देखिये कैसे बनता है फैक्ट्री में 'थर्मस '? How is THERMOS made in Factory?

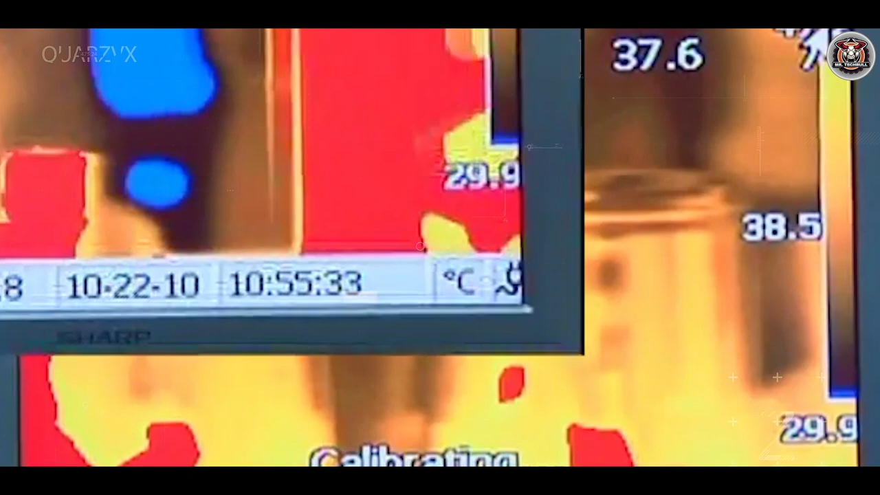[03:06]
वरना bottles को खराब माल लिया जाता है जिसका मतलब ये हुआ कि इन bottles को
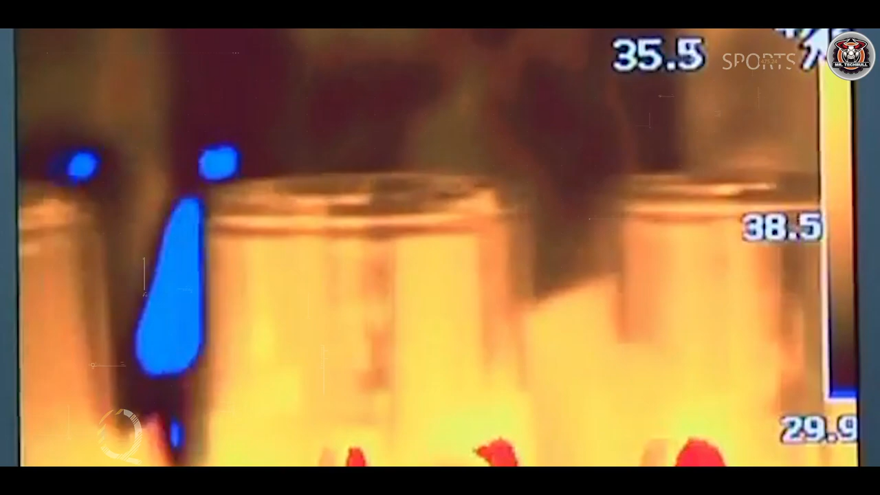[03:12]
vacuum करने में कुछ गरबली तो हुई है सभी bottles जब temperature test में पास हो जाते हैं
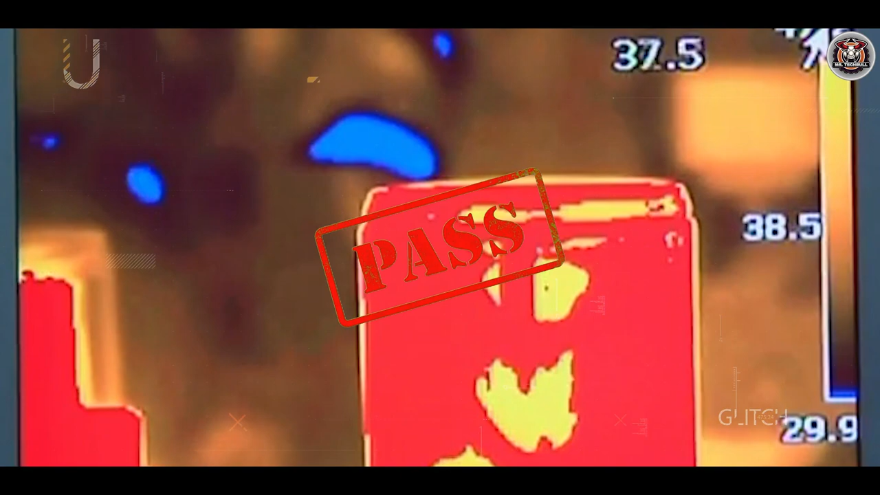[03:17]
तब उन्हें अगले step में भेज दिया जाता है जहां automatic coating machine सभी bottles